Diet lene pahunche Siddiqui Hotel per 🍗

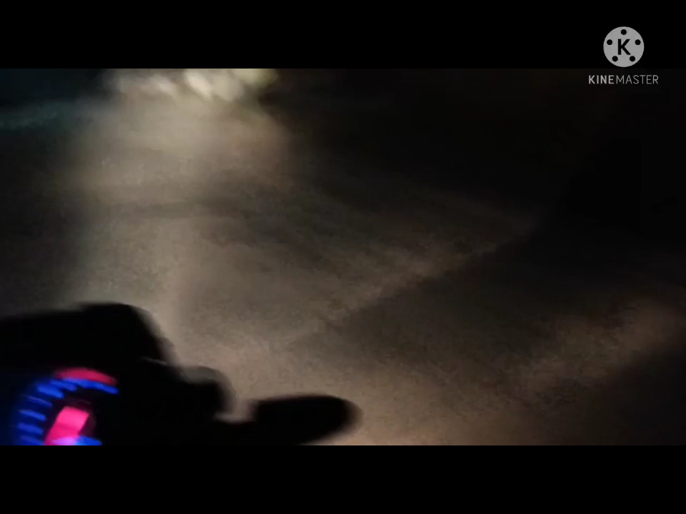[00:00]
हेलो गाईज केसे हैं आप सब वेलकम है हमारे यूटूब चैनल पर आपका उमीद करता हूं सब अच्छे होंगे और बैटर होंगे और आज हम आप जा रहे हैं भाई को डायट लेने जा रहे हैं अम नाइट में और यह देख रहे हैं आप हमारे गाउं का रोड है इतना बै�
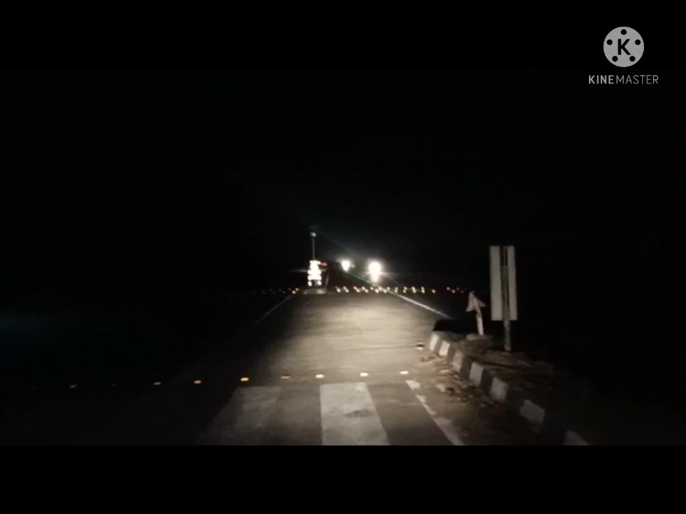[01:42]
दी है और यूटन ले लिया है भाई ने और यहां से सम्थिंग एक किलो मेटर और होटल बचा है हमारा जहां से हम एक डायट लेनी है देखते रहे हैं हमारी वीडियो